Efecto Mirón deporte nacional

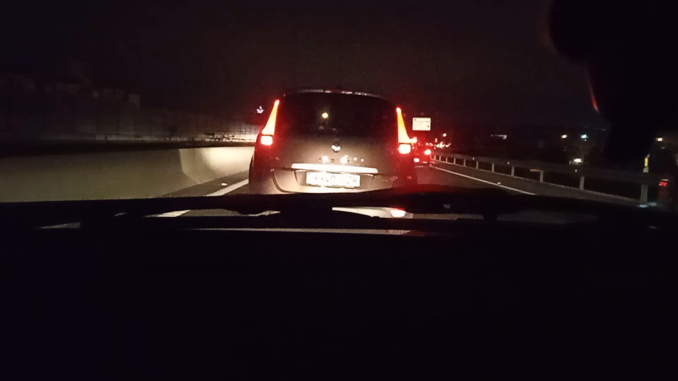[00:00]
Estamos parados, no se sabe lo que pasa. No sé si es el atasco, si es lío, si es una obra. No sabemos qué es lo que pasa, Sarasa. Todos parados, tío. Me da ganas de salirme a la nacional. ¿Dónde va toda esta gente, por favor? ¿Dónde va? Si son las 7 de la tarde. ¿Dónde va toda esta gente?
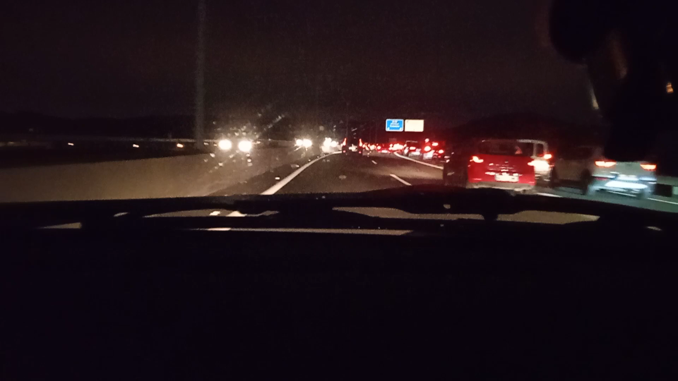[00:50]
Porque salen muchos coches y abajo hay una rotonda, y claro, una rotonda si no te dejan entrar. Pues ahí está esperando que llamen. También es que somos los reyes del mambo en este país. Hacemos las cosas tan mal hechas que se atascan los coches en la autopista por culpa de la rotonda que hay a 200 metros de la salida. Ay, señor. ¿Y aquí qué pasa? Aquí delante no sé por qué. Aquí igual será lo mismo. Será la salida de Vista Hermosa que estamos en lo mismo.
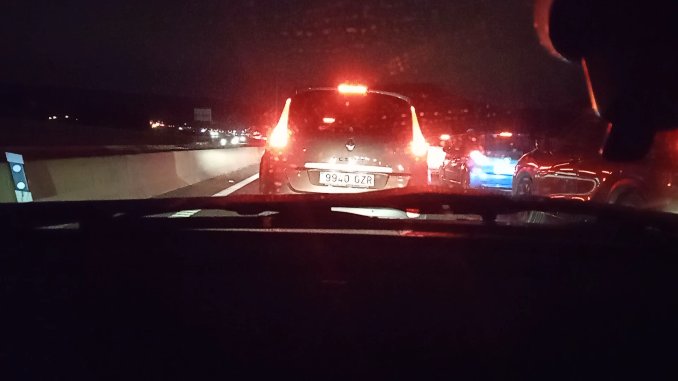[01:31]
Ay, qué sueño tengo, tío. Joder, tengo más sueño que no he echado siesta. Joder, cuando no he hecho siesta, no soy nadie. No soy nadie. Ni no, no, no, ni. 65-50-74-87. Y aquí de Insa y Esma os desea unas felices fiestas. Fiesta, felices fiestas. Joder, macho, estamos parados en medio de la autopista, tío. ¿Qué ha pasado aquí?